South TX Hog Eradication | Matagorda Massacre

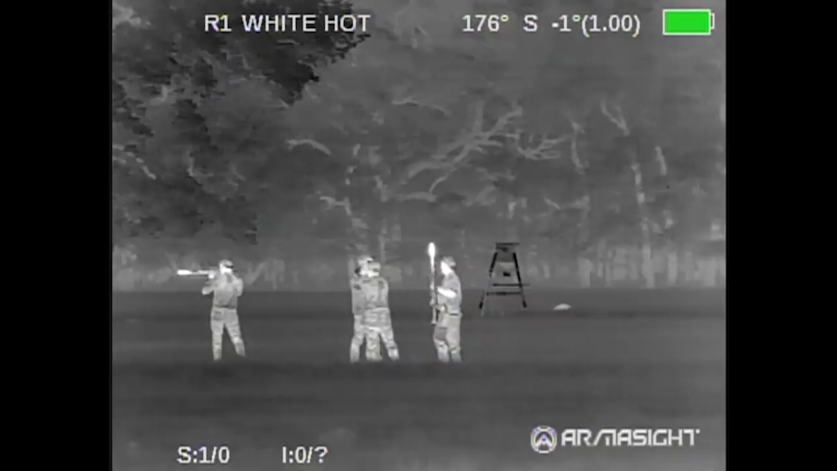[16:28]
This is just one little volley, and Texas has got tons of hogs in it.
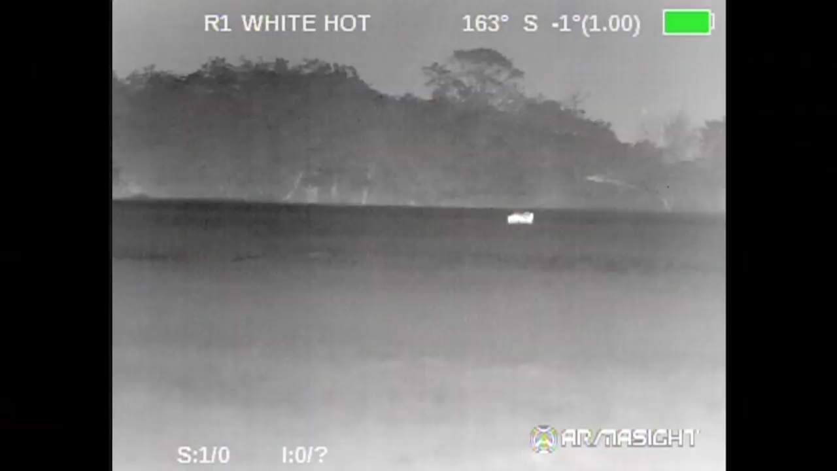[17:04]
It's just much fun. So it was getting close to the end of the night, and we'd ID'd this really big boar,
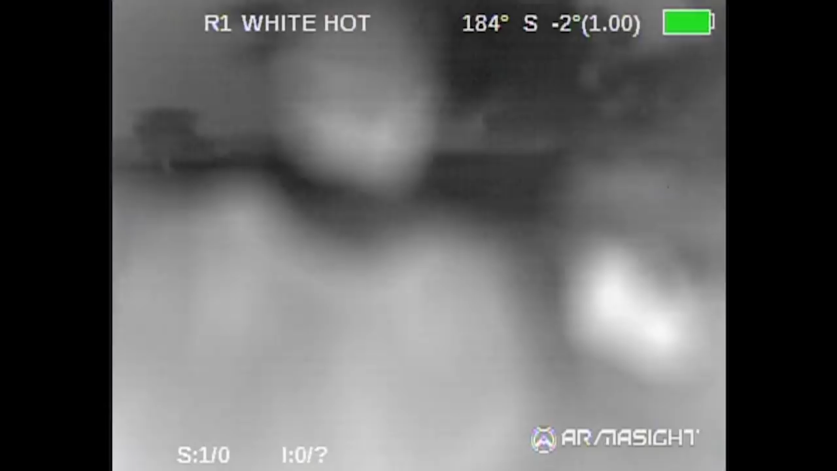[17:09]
you know, and we get out to maneuver on him, and we came up on a canal.
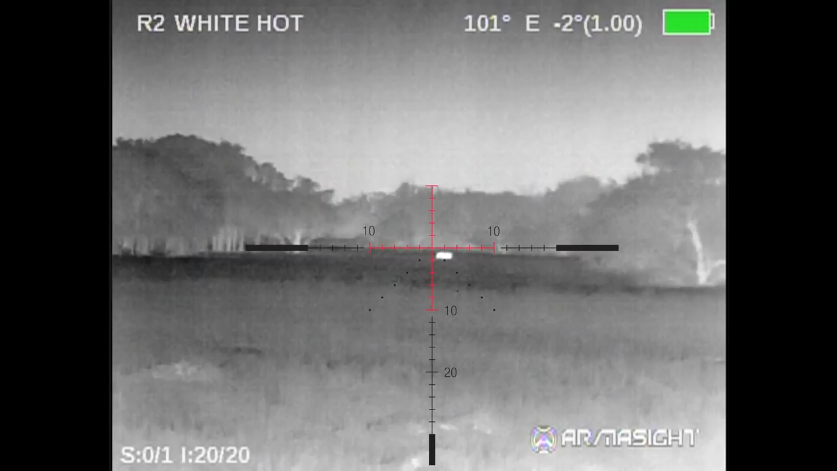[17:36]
Okay, I'm on him. Here he goes.
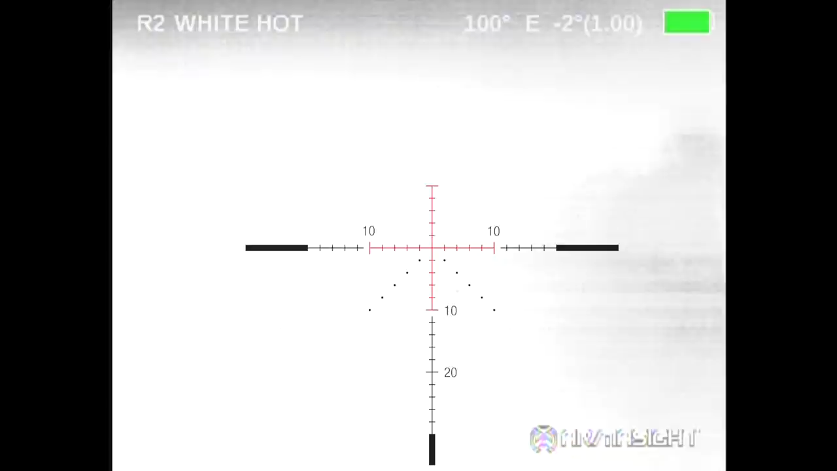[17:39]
Hit him. He did. Are you serious? He did. No way.
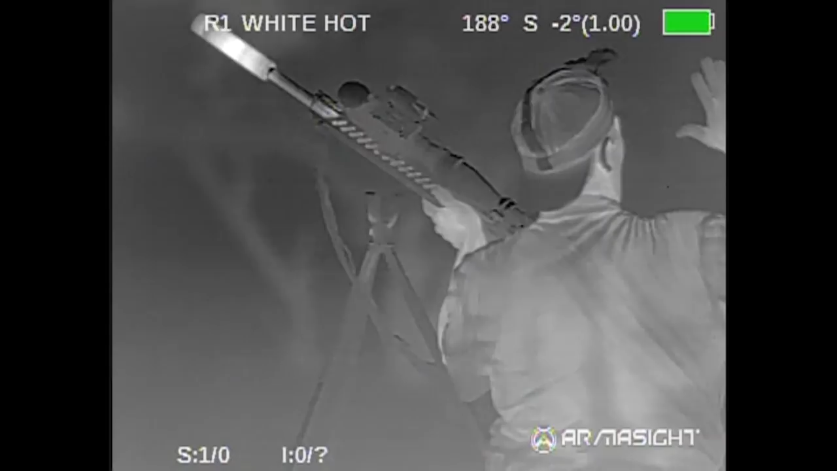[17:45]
This shot was 300-plus yards, and Keith dropped him on the first shot.